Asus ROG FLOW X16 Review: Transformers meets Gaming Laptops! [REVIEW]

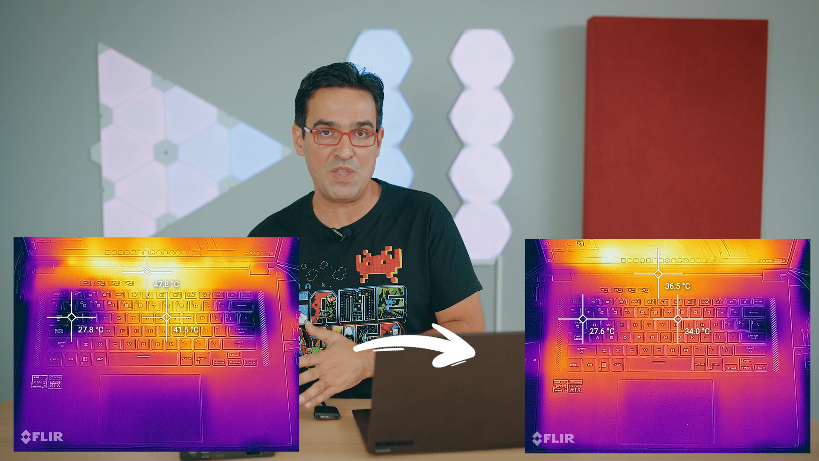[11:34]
So the eGPU helps keeping the entire laptop cool, ergo better performance. The testing session started by running Blender. During the shorts rendering session,
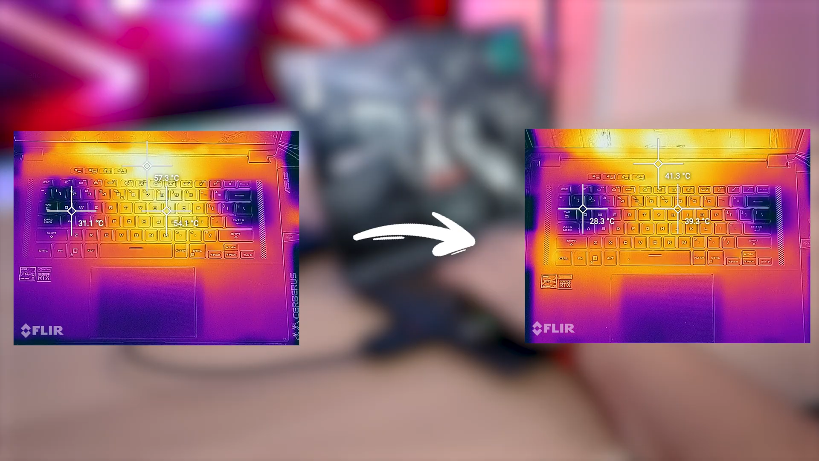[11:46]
the discrete 3070 Ti brought around 48.5 degrees Celsius on the keyboard area, and around 40 degrees Celsius above the keyboard.